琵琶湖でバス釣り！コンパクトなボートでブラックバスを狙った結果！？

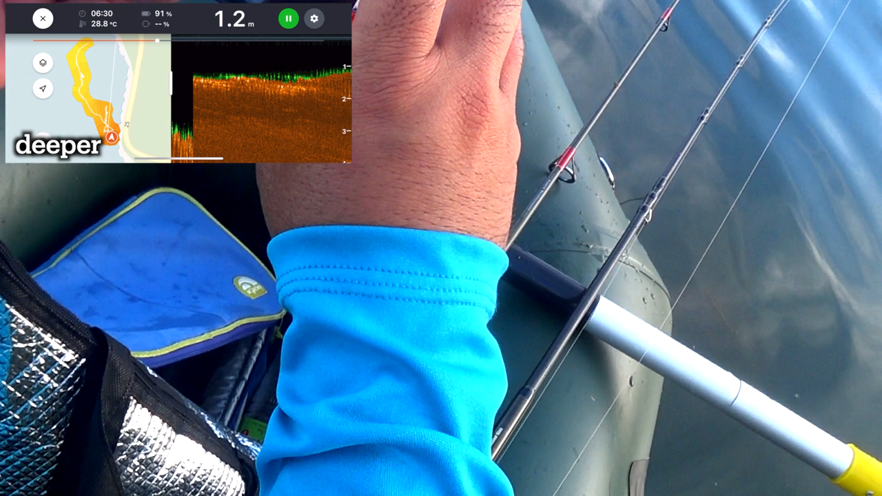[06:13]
On screen: depth 1.2 m, water 28.8°C
水深 1.4m、 水温を29度下回ってるね。いい感じじゃないですか。あ、でこうベタっと座ってやればいいやと思って、これ
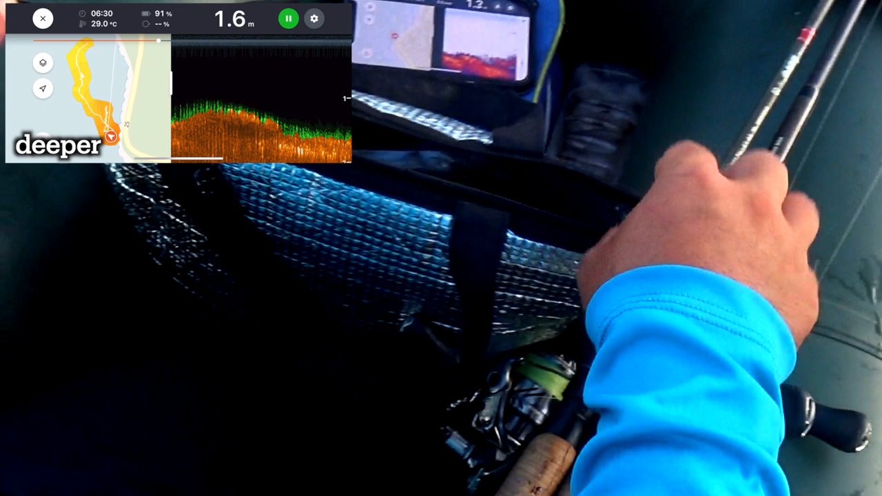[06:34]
On screen: depth 1.6 m, water 29.0°C
ね、足はしびれちゃいそうですけど、このなんていうか正座スタイルもいいな。なんのこっちゃ。
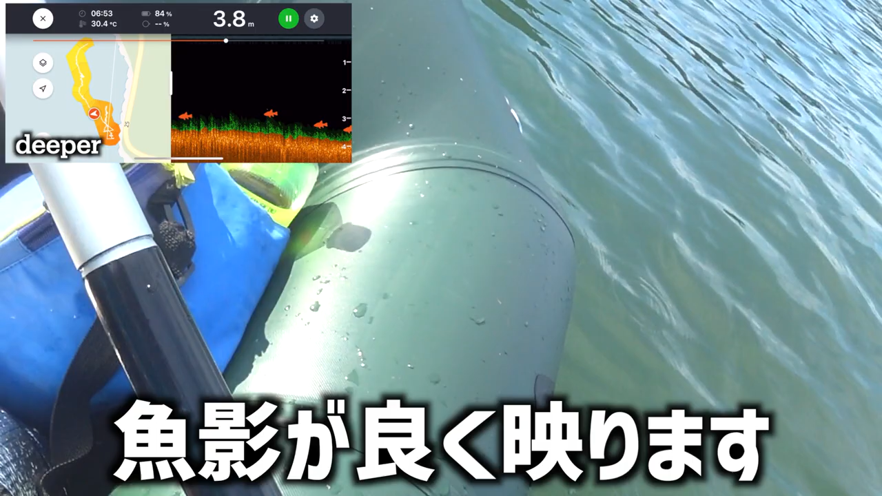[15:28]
On screen: depth 3.8 m, water 30.4°C
ちょっとね、風が出てきて沖に流されてしまいましたが、ディーパーさん情報によると、まあここら辺がだいたい4メートルとかそんなもんで、で、ここら辺がブレイクラインになるかな。ちょっとせっかく船なんで浅い側に入れてしっかりと落とし込んでって感じですね。
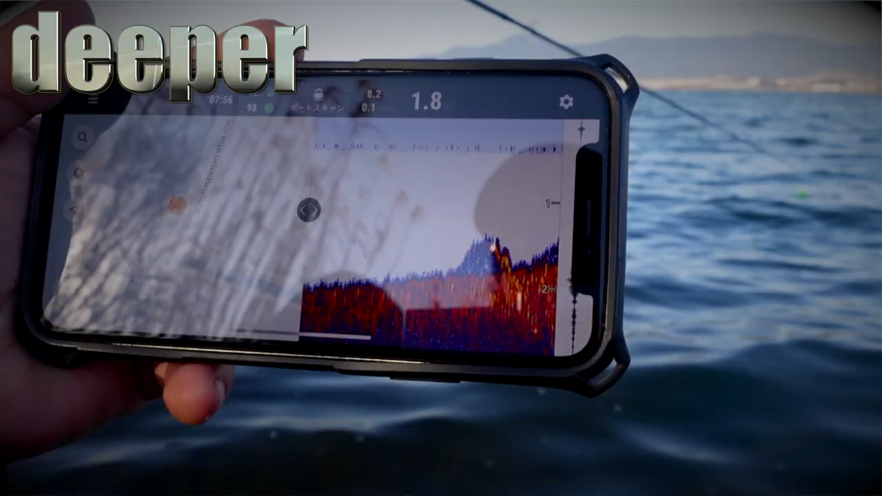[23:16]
ディーパー魚群探知機だったら岸から水深水温測れちゃいますよ。詳しくはウェブサイトをご覧ください。